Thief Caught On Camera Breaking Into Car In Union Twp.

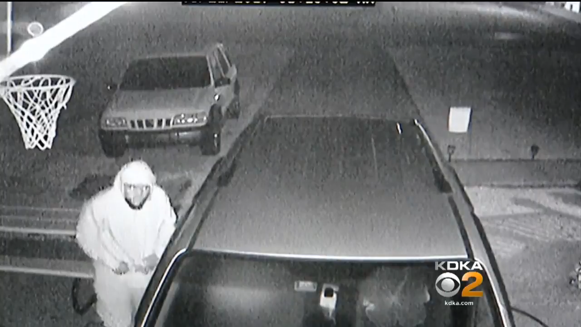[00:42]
Kim Haught's new surveillance system caught this guy in the act around 6 a.m. Thursday.